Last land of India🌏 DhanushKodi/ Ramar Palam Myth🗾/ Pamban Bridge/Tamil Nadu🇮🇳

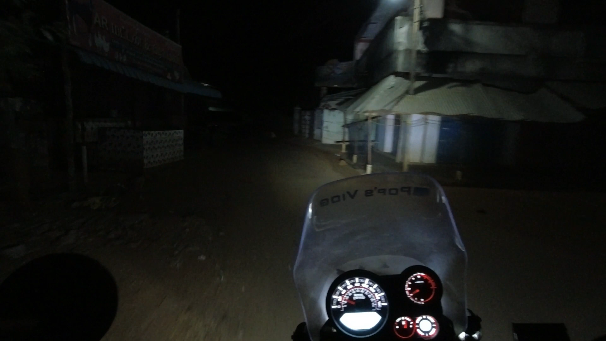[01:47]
ஸ்ட்ரெயிட்டாக வந்து நம்ம போய்ட்டு ஃபஸ்ட்டு ஒரு டீயை ஒன்று போட்டு அதுக்கப்புறம் வந்து அங்கேருந்து ஸ்டார்ட் பண்ணுவோம்.
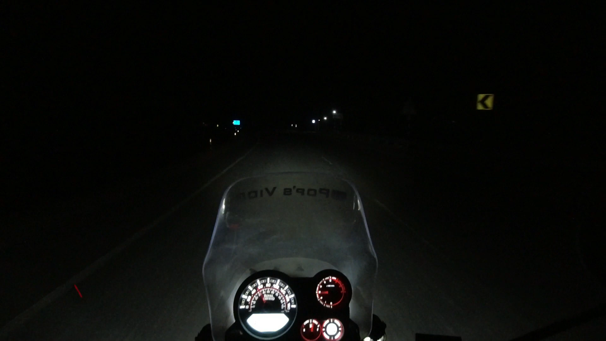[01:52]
இந்த டைமில் வந்து நம்ம இந்த பைபாஸில் ட்ரைவ் பண்ணுறதே ஒரு அழகு தான், சூப்பராக இருக்குது.